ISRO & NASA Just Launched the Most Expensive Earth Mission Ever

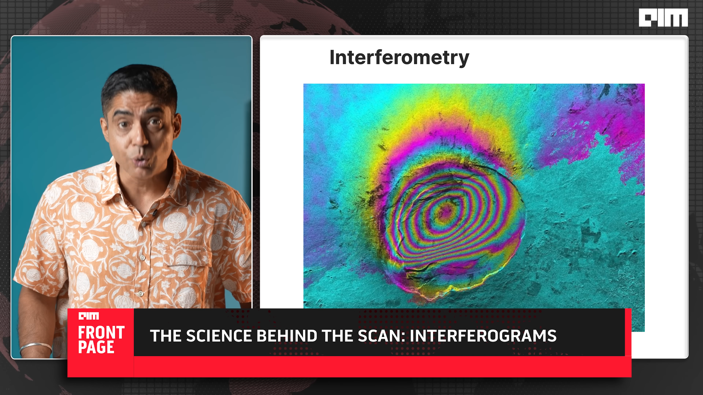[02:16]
compare radar images taken days apart even the slightest shift an